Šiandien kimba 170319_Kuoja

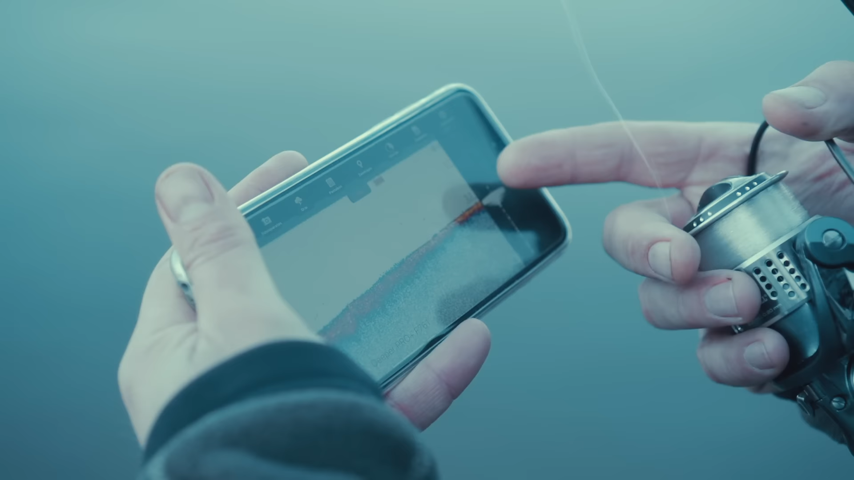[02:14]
iš 2,8 išeina į 2,3, aišku, pabandom truputėlį dešiniau.
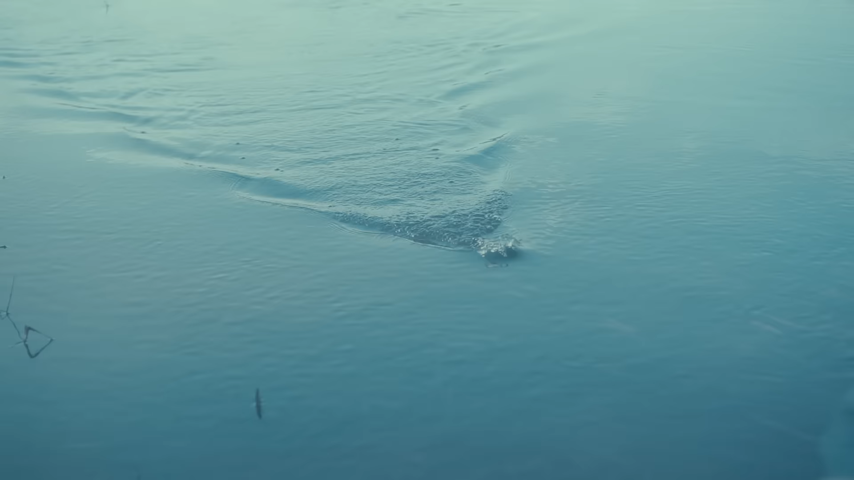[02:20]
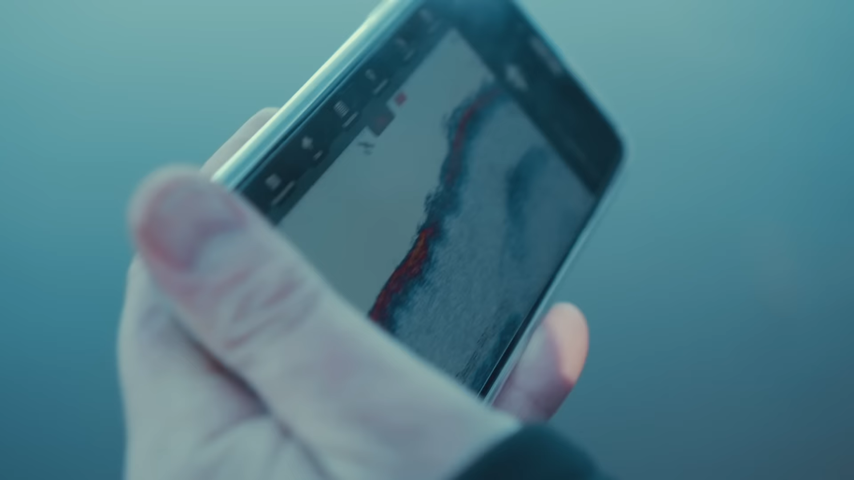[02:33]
Va, matau, eina duobė ir išeimas. Į kalniuką ir prieš tą kalniuką yra gyvasties. Ir vat pačioje duobėje nėra, tačiau kur sekliau rodo tiek žolių, tiek ir susibūrimo žuvų.
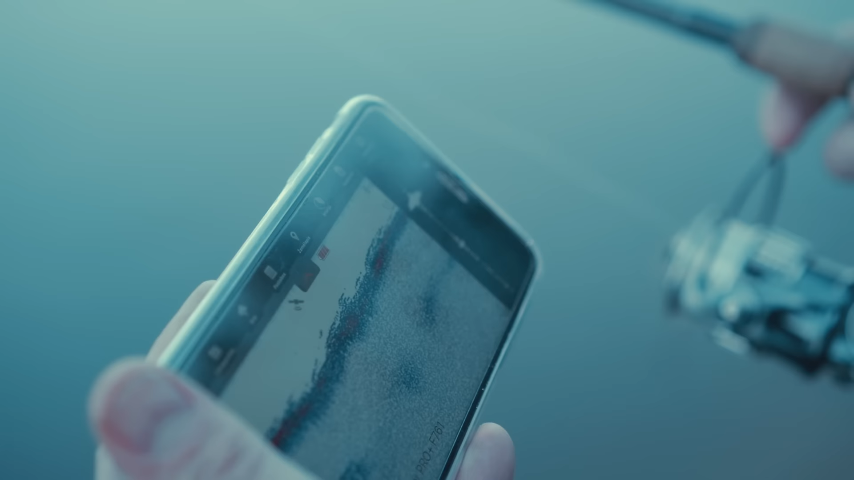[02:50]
Kažkur toje vietoje, manau, aš ir atsisėsiu ir pradėsiu žuklę.